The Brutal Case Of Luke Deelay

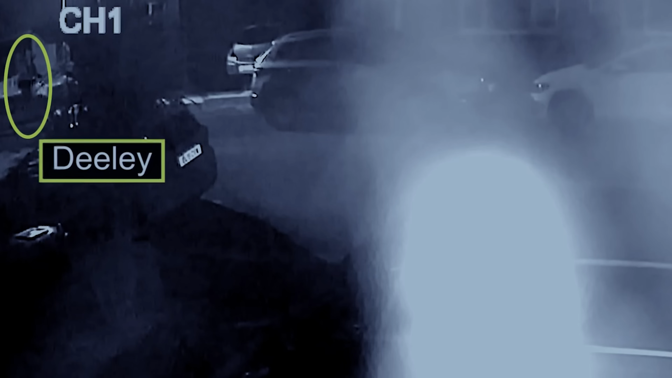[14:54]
around 1.45am, Dealey appeared on CCTV in the vicinity of St.